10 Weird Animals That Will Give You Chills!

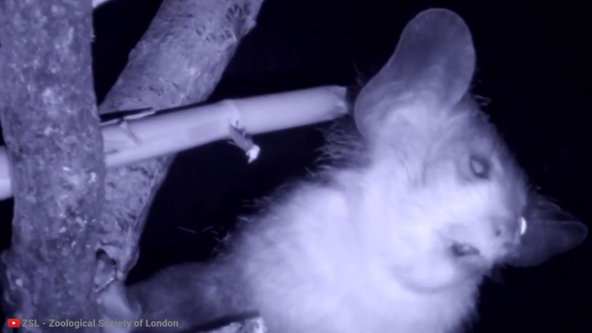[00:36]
This primate, going by the name of Ai Ai, is often considered an animal that gives you a mixed feeling when you look at it. Is it cute? Is it ugly?